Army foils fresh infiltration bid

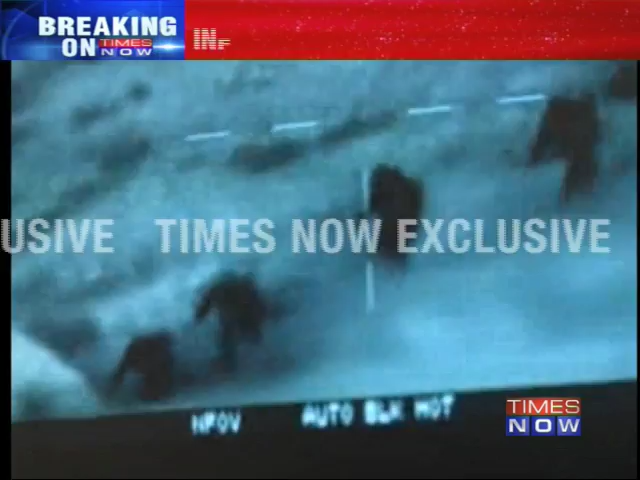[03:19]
so waiting at various launch times and, in fact, waiting for the opportune moment to sneak in. And that's why they're on the highest alert and, in fact, this particular area of line of control,
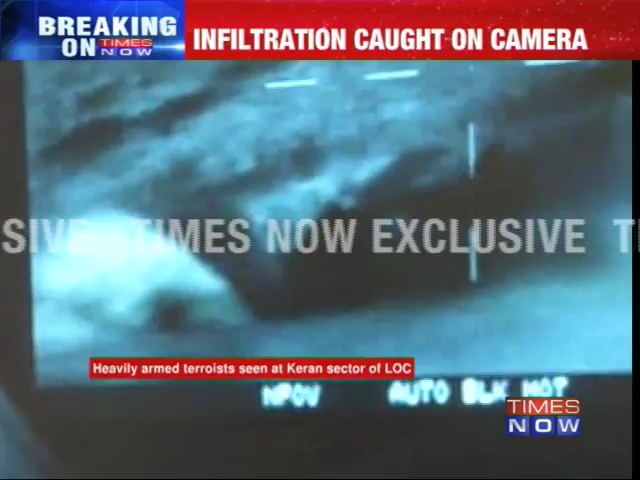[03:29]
that is the Cadence sector, has been, in fact, in the news, as I said, because most of the infiltration bits have happened in this sector and these visuals, exclusive visuals that times now have exist to show you that this region has been selected because of its topography. It's a very rugged area, mountainous area, there's deep forests and it is this that these militants choose to sneak in. They come close to the LOC and, in fact, use the thick foliage, use this rugged terrain, hills, to their advantage.